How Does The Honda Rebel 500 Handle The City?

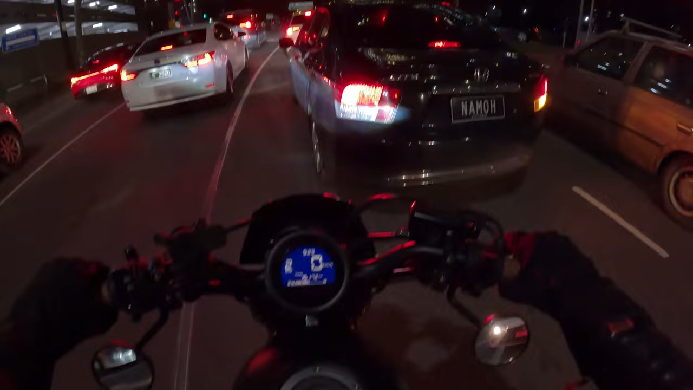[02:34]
So when you're doing quick lane changes, trying to slam shit into gear, the bike, she just keeps on giving, mate. She takes it well. Can I sneak in here before these lights change? I can. Remember how I just said the bike's good for the city stuff? That's why.
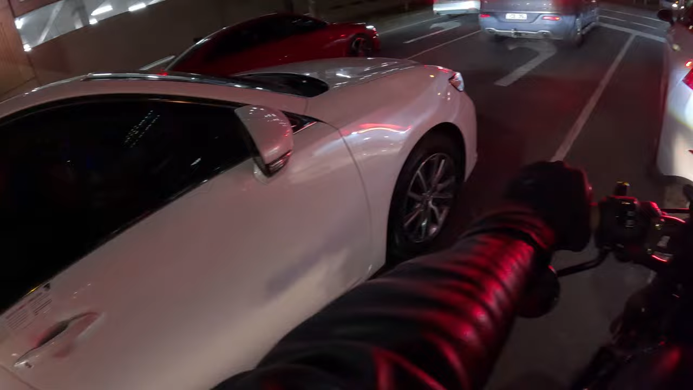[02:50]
Man, there are some bikes that struggle, and this is not one of them. Oh, my visor keeps fogging up.
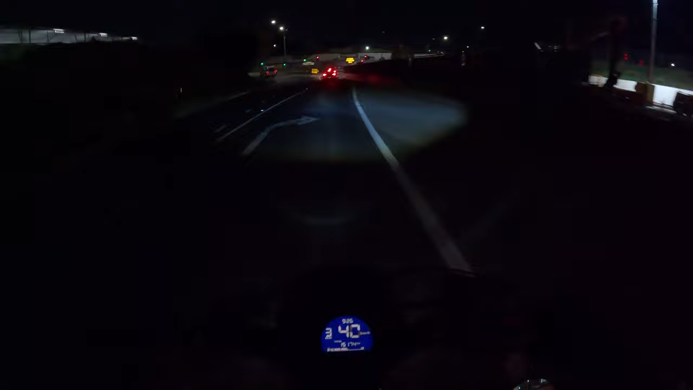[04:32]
Man, I hate this place. Maybe I should have stayed in the city. It's brighter and prettier to look at. We're just going to sneak our way through here, don't mind me.
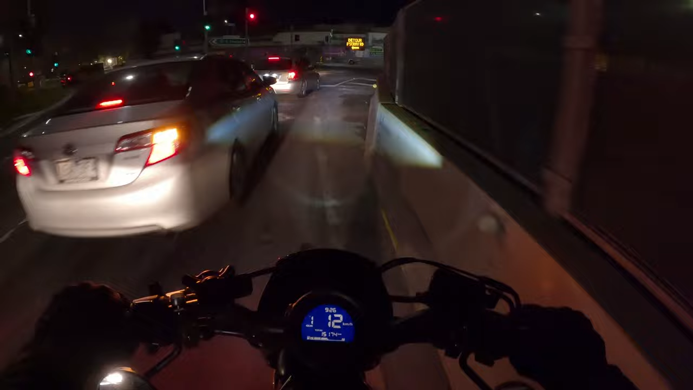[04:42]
Hello? Don't mind me. Perfect example of why the Rebel's so good, man. Any bike can do that, but look, we're talking small displacement. If you live in a really congested area and you don't want to buy a big sport bike and you'd like your cruisers, get a Rebel.
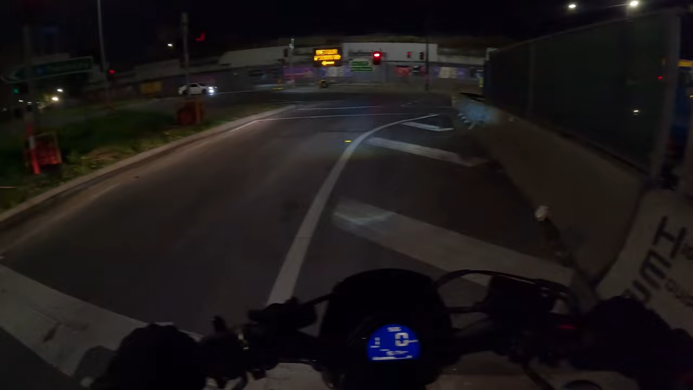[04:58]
Don't get anything bigger. if you like the Rebel aesthetics but you want a bit more oomph, just buy a Rebel 1100, man.
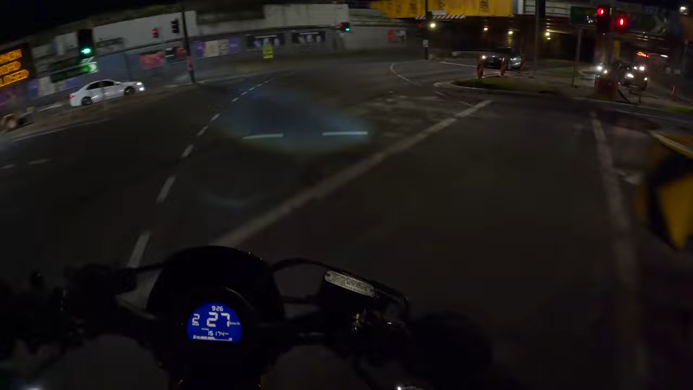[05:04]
Because I assure you, you will really never need more in the city-like space, okay? Now we're heading back into the more congested section, which is good. This is what we're after, all right? And let me know, do you ride in the city a lot? Do you ride in the open areas? If you're American and you're not living in like California or New York, Chicago or Seattle, I'd imagine, you probably have a little less traffic to deal with than most places.
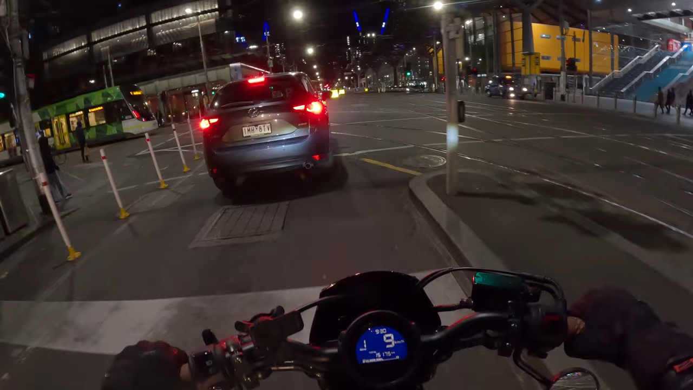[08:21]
But as you can see, you know, we can't go that way, it seems. Well, I guess we'll go this way. Beep, beep. See what I mean? Easy to navigate, mate. Can't go wrong around here. We're just gonna let the people through. Okay.
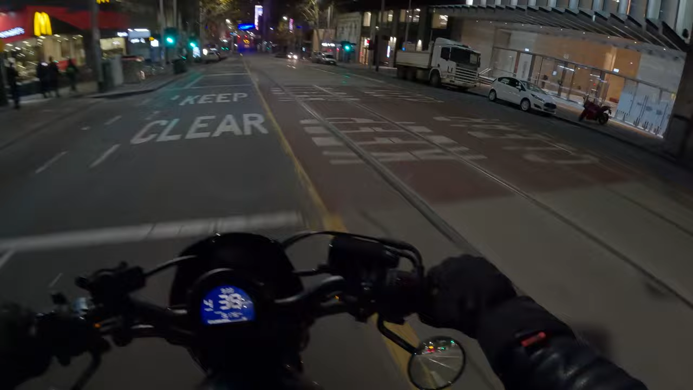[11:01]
So see how it pulls up and see how I feel like about the whole thing. Because if it turns out good, I'm gonna be absolutely loving it, because like, it means I can do more, as much as I hate coming here. But hey, the things you do for content, man, you gotta do it. That's very pretty down there. I kind of wanted to see what it was, but it's a tram road. Sparky, Sparky. Oh, police! Let's go check out what's happening on around. Was that Flinders? Oh, for God's sakes, man, every fucking set of lights here.